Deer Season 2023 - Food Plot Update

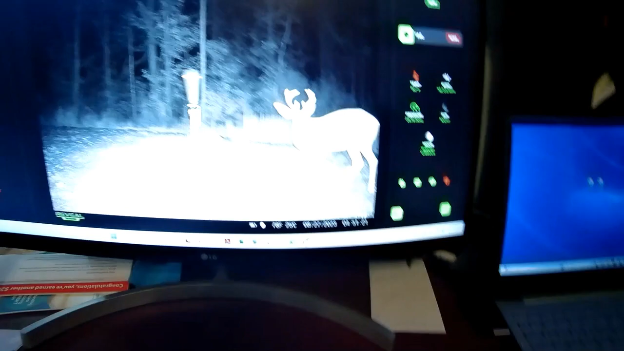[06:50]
better angle um so you can see this was the 5 a.m last night seven point you know honestly it's it's not a not that bad of a rack if he had a couple years i i can only imagine what he would look like but if he comes out my dad's sitting there i'm totally okay with that
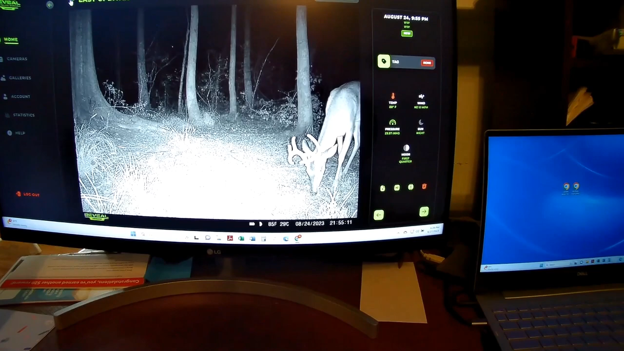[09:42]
angle from the side kind of give you show you what we're looking at here this is a pretty good angle um this very symmetrical eight point very tall eight
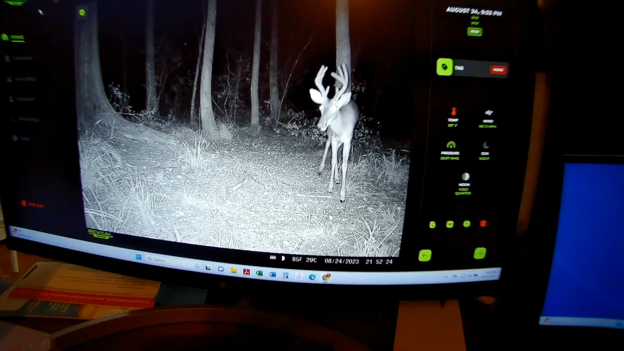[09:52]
point and so if if he walks out um i
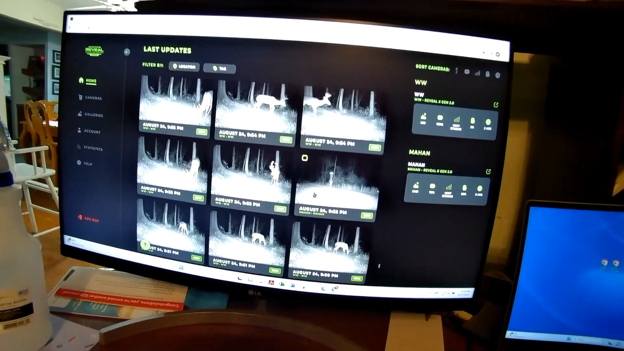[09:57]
don't think they have the willpower to let this guy go especially given the fact that you know you just never know with
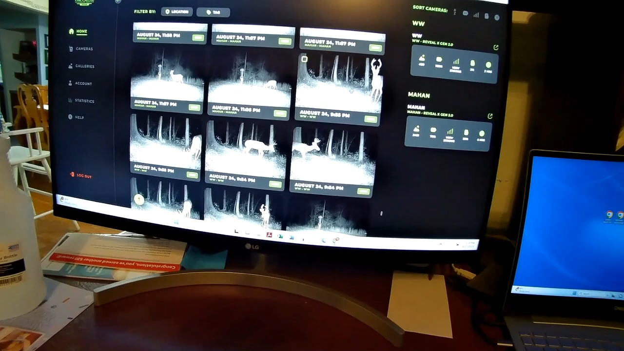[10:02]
this six acre lease what you're gonna see um you know that that would look good skull
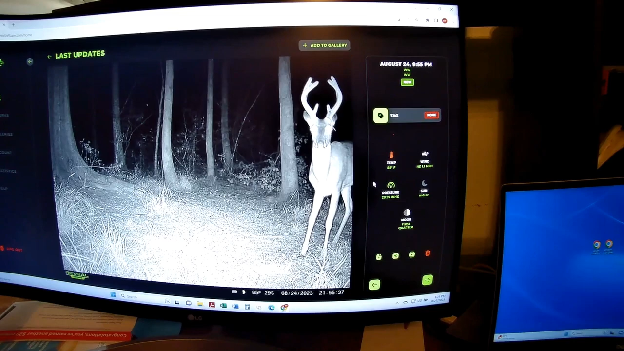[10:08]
mount on the mall the wall right there that is that is a nice eight point um so we'll